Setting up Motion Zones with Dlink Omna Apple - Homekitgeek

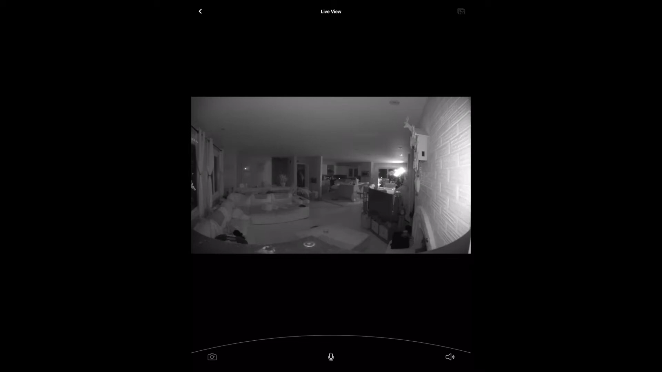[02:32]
The only other thing that I do want to kind of show you here is the night vision camera, which is kind of cool. You can see that all the colors have been kind of blanked out and I've suddenly got this extremely white house. Obviously that's not the case. If you look over in the corner, you can see a, uh, a bright light over there. And that's actually a net at Mo, uh, camera on the other side of the house. So I can catch kind of the front door. So that's kind of one thing to be aware of is you got to watch how you place these things. If you have two night vision cameras pointing at each other, you can get this glare happening. So it's just something to be aware of.